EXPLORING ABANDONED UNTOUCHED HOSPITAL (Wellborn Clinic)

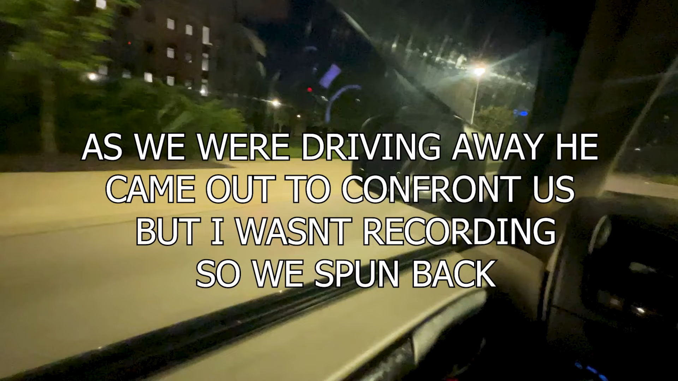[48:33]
Yeah. He's still standing there, bro. Yeah. Is he still there? I don't see nobody.
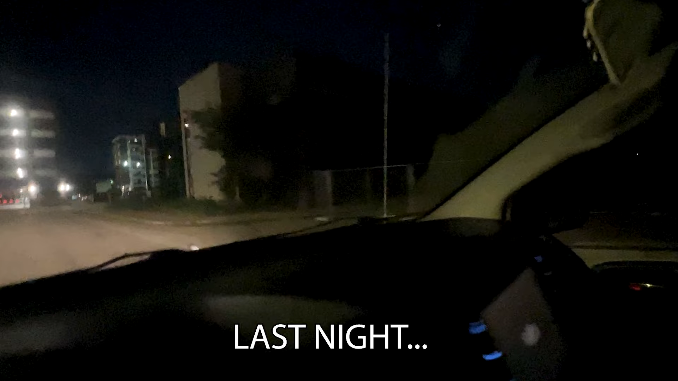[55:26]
He walked right out that door. Hey, mother! With him back. Yeah, he's got a sledgehammer.